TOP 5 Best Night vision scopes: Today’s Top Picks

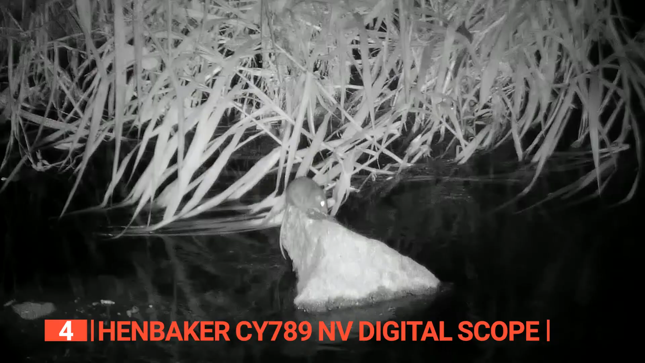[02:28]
enabling clear vision even on the darkest nights, even when using a tripod.
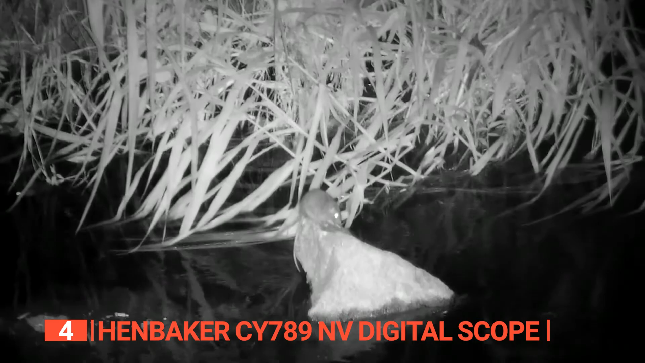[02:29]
Need to extend your viewing range?
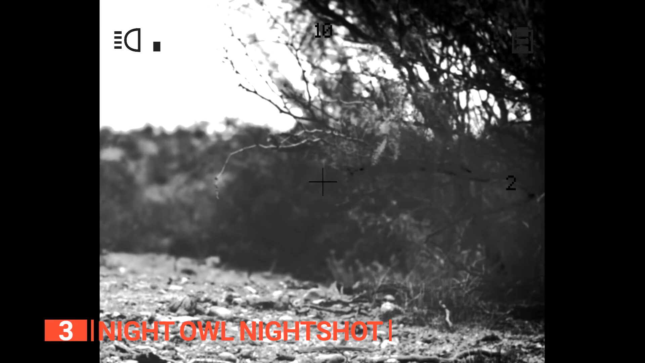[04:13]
With its built-in infrared illuminator, even the darkest nights transform into the illuminated wonderlands.